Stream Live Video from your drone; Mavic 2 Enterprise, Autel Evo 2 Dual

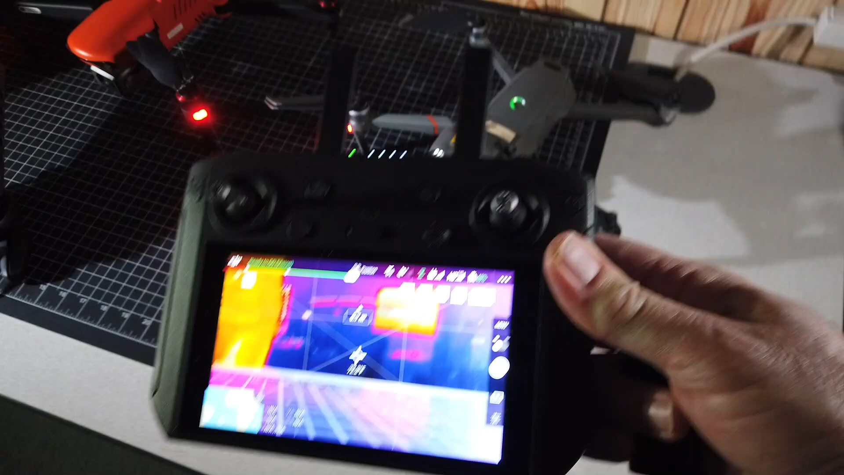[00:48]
So we're going to take the smart remote and you can see that the smart remote has a HDMI connection on the top.
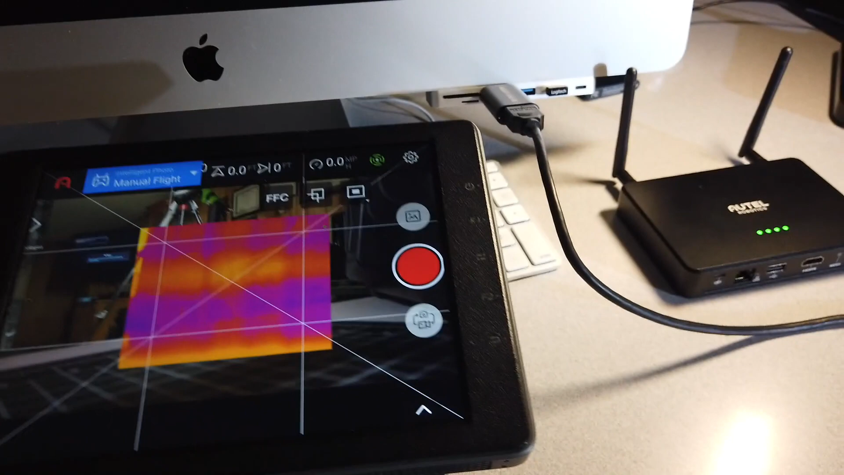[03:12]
into the HDMI port on the side over here.
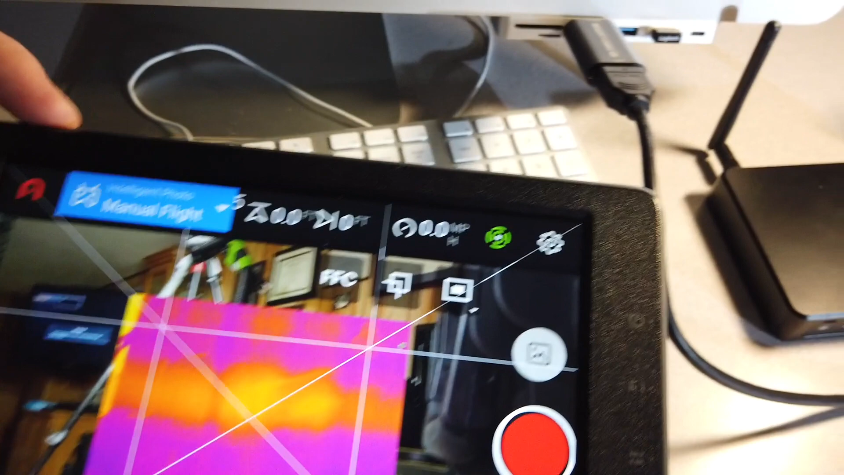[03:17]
Let's see if we can get that in there. And that should broadcast that out.
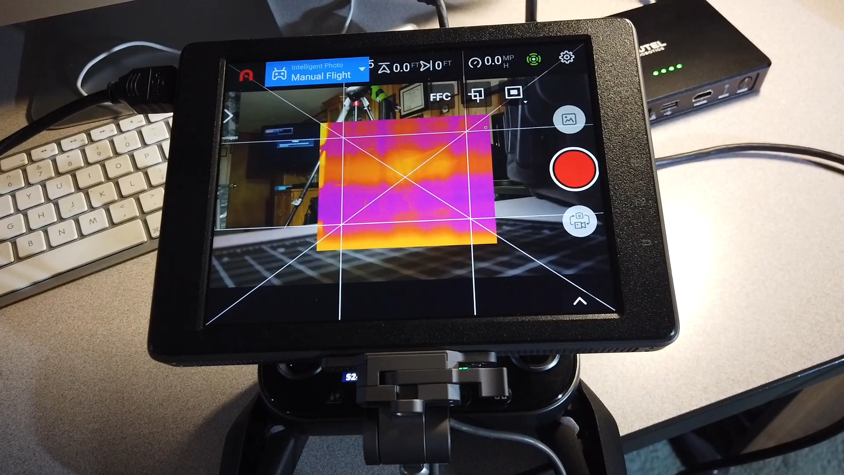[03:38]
Three different options. So this device isoserously, it's only